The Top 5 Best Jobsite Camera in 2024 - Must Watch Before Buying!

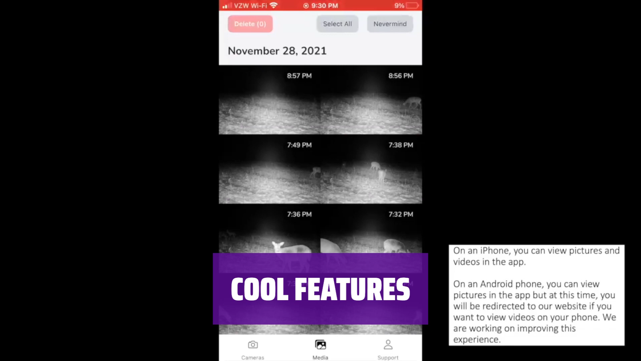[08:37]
24MP pictures, 1080p full HD video, invisible night vision, GPS, multishot burst, and more.